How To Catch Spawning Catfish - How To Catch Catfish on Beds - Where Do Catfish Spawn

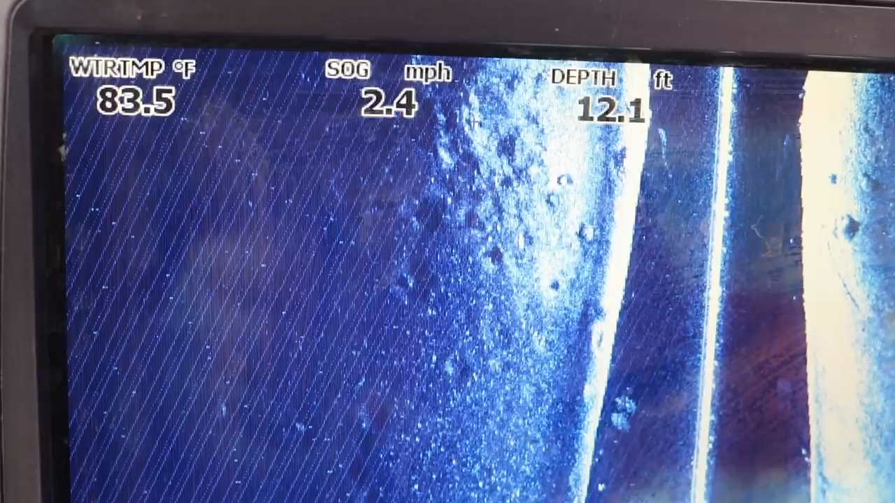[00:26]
On screen: depth 12.1 ft, water 83.5°F, speed 2.4 mph
They were pretty big, two to three feet across, and some of them had fish in them.
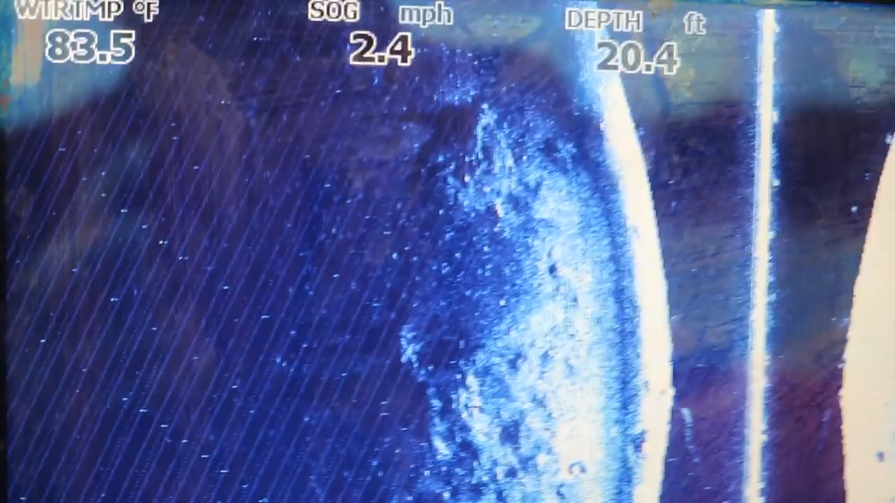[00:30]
On screen: depth 20.4 ft, water 83.5°F, speed 2.4 mph
You could see the shadow off the fish sitting in the middle of these rounded out areas.
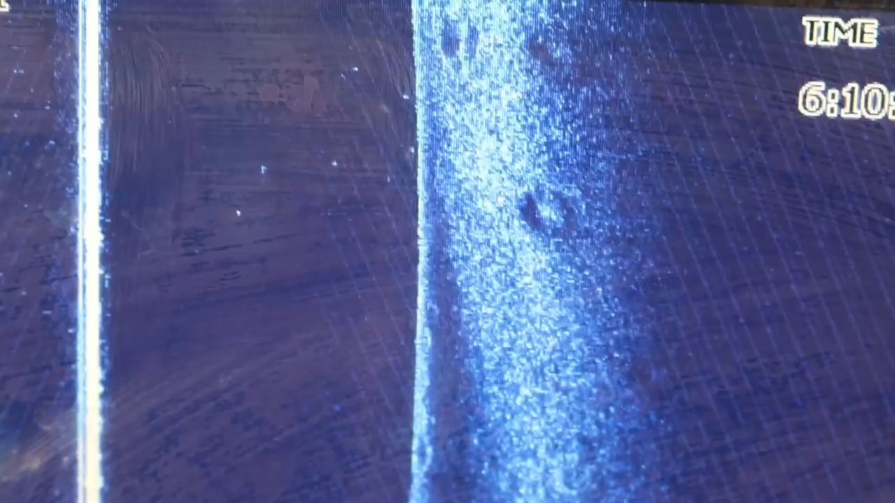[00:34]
They look like craters on the moon and they would be there and then they would go away later in the year.